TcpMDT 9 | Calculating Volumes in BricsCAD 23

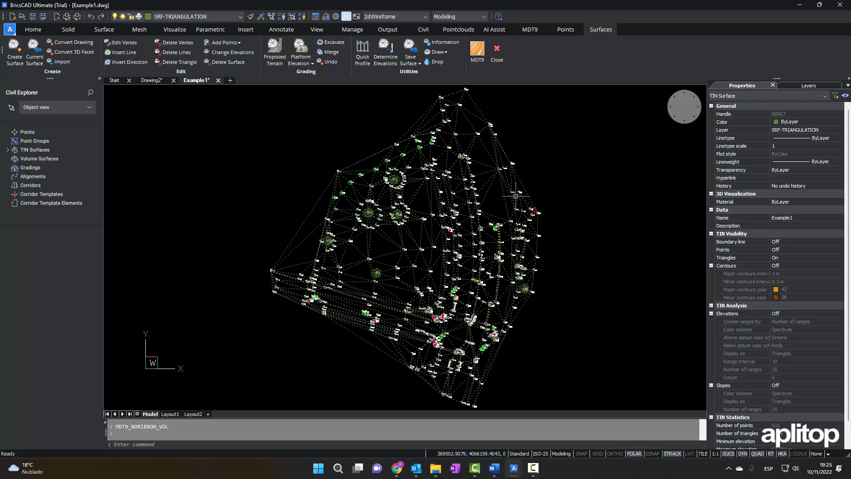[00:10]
We start with a land previously generated by MDT and represented as a civil surface.
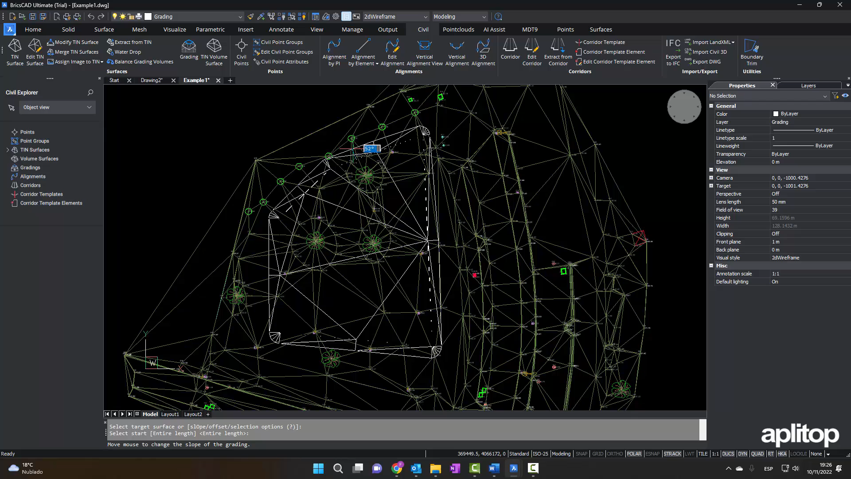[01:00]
We then convert this object to a new MDT surface.
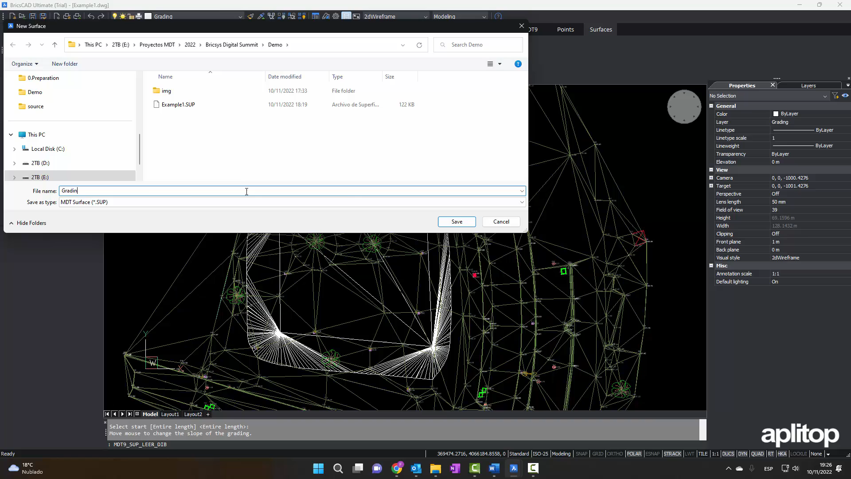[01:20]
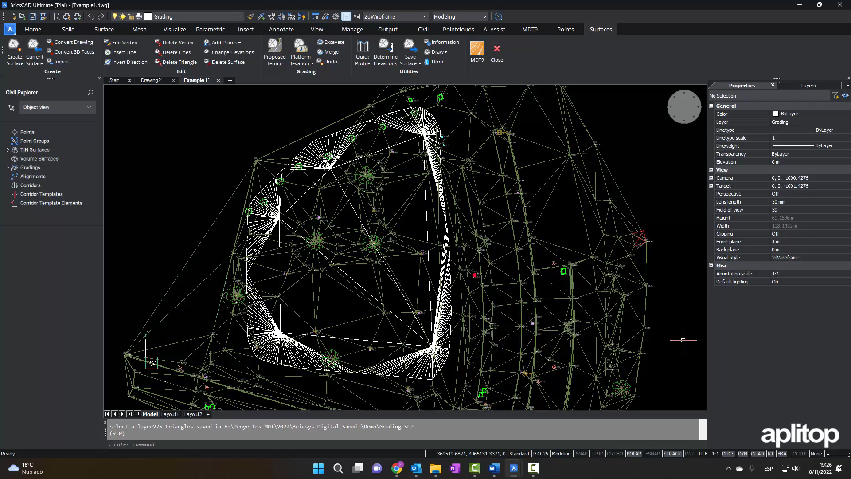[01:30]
To obtain the final state of the proposed terrain, we will merge the original surface with the grading surface.
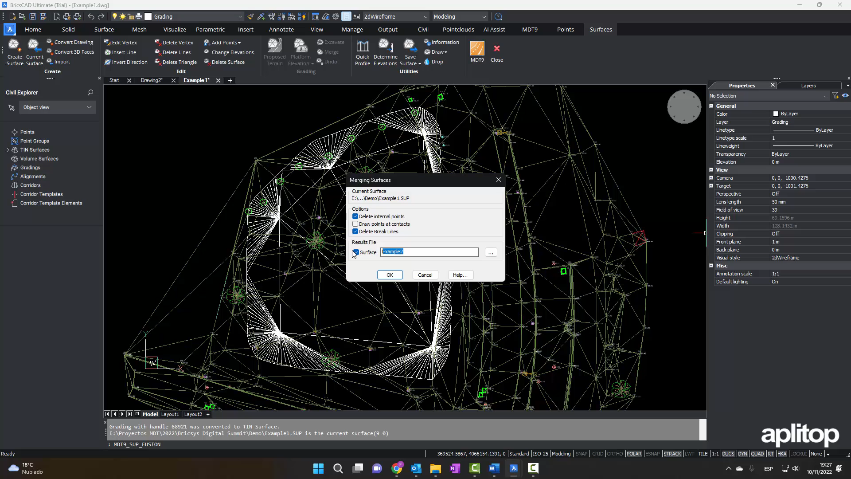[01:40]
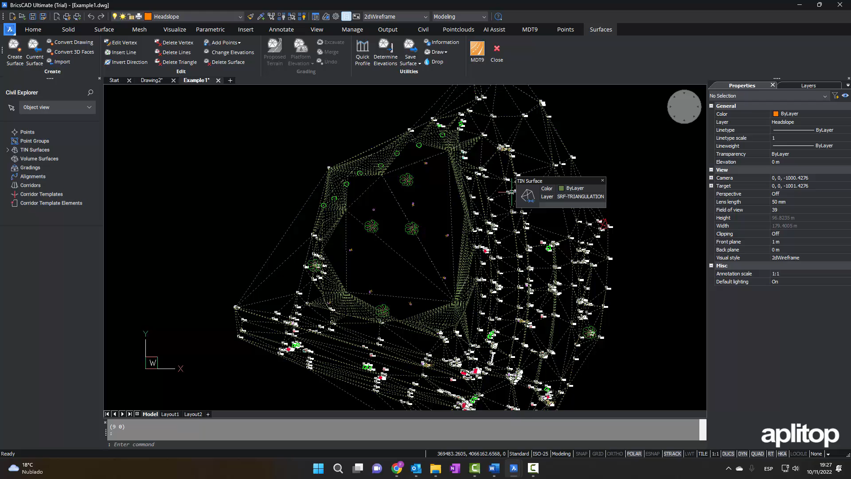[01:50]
We activate the realistic representation and modify the 3D viewpoint.